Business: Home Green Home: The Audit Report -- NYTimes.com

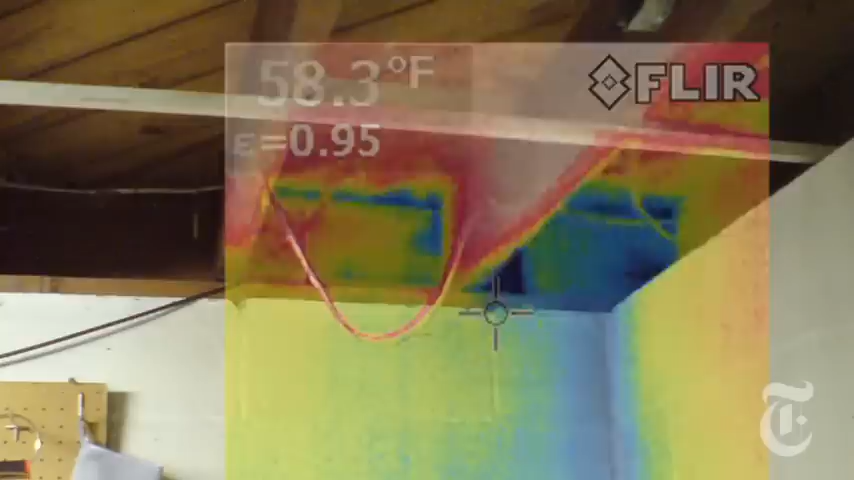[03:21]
On screen: spot 58.3°F
One look at this thermal image in a corner of our basement shows that cold air, which appears blue,
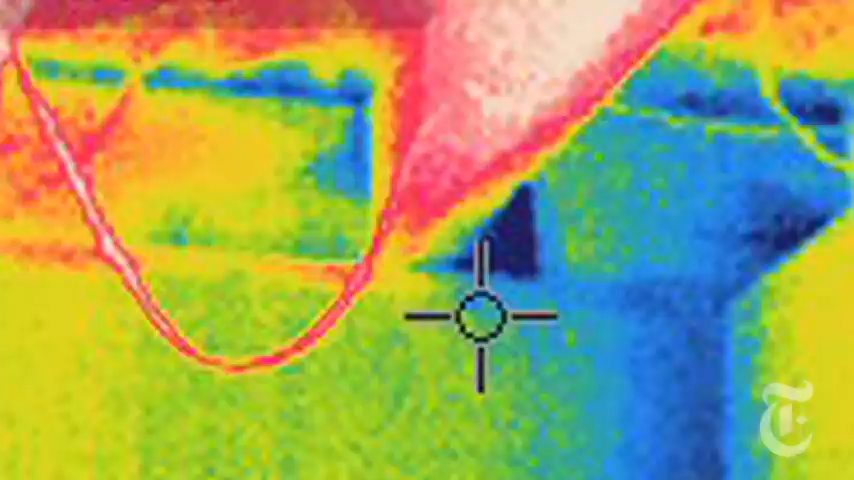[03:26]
is slipping in where the house frame meets the foundation, an area called the rim joist. Often that's where air will infiltrate into the home and start heading up into the living space.